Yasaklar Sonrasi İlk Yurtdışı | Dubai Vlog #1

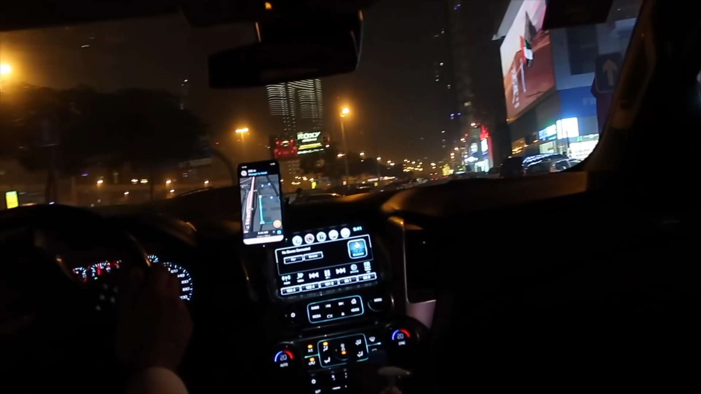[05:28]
At Thursday night you will see all the Ay, Starbucks bile var. All the people of clubs on this road. Aa süper ki. Evet. Çok güzel. Aa bak Amerika yine Muslim ben ya. Vallahi. Oo maskemi de yaparım. Karibu var ya. Yok artık ağlamak istiyorum. Thursday night and Friday night is the night for clubs. The night you came and tomorrow night. On Saturday is it closed? No, not closed, but clubbing night. Clubbing night because it's weekend. Yeah.